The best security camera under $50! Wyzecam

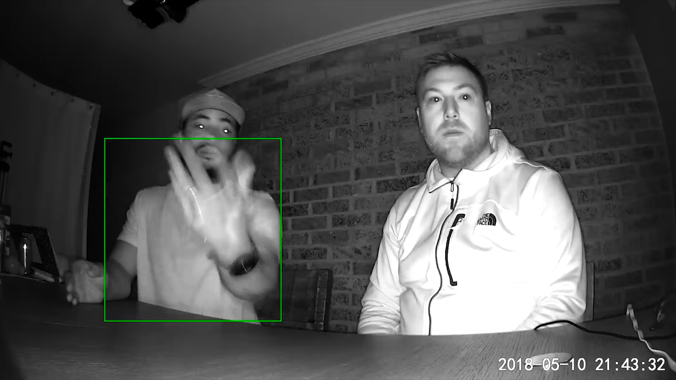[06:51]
it's like it's exceptional and this has a 30 foot range so you're going to have no problem seeing